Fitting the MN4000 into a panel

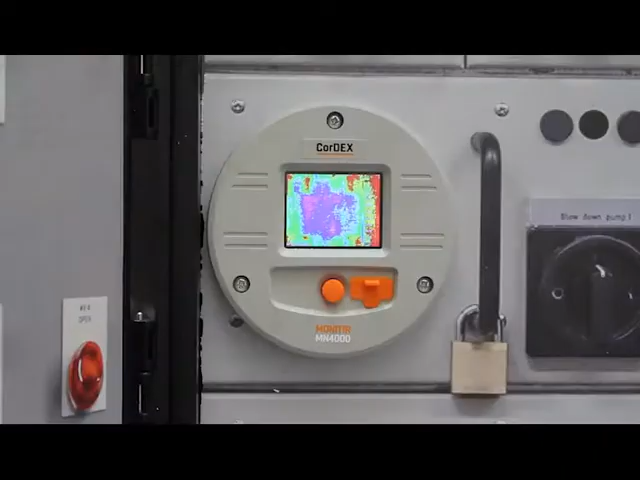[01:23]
The camera package has just been plugged in and as you can see it's now displaying the thermal image.
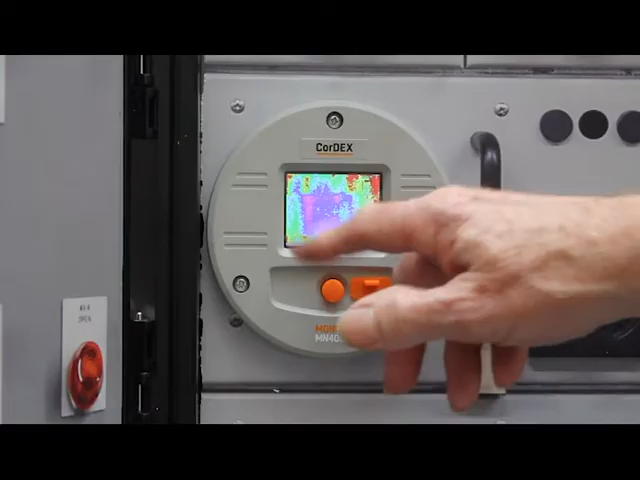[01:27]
the camera. It shows you the camera package.